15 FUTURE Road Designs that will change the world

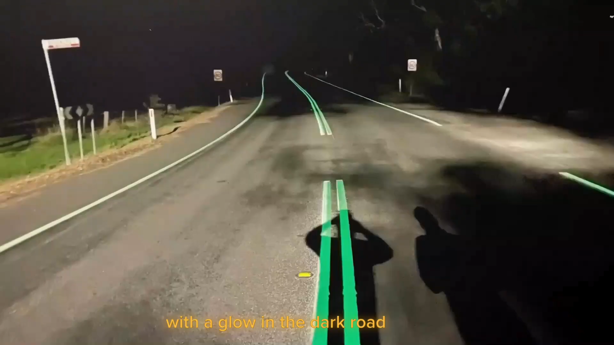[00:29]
However, don't expect the entire road to have a bright neon glow,